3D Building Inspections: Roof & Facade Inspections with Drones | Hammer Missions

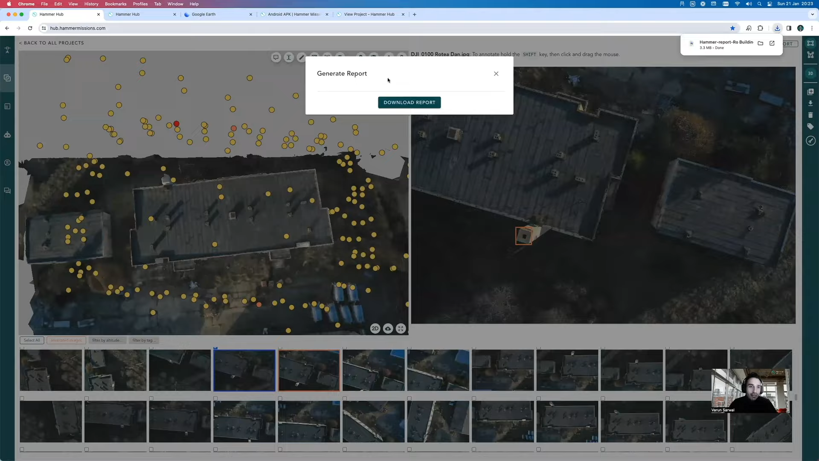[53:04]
And if I bring that up, so, this is our inspection report. It's got the paragraph that we added.
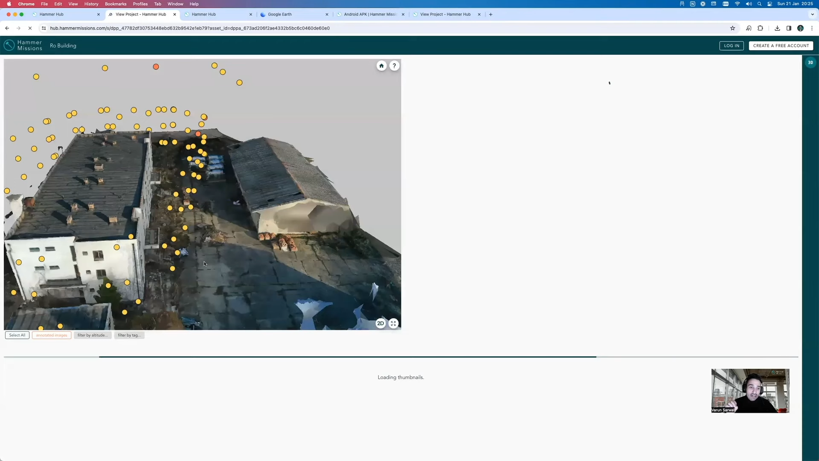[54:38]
And in fact, not just back to the platform, but back to that image and actually show them where that image is. So, here's our 3D model once again.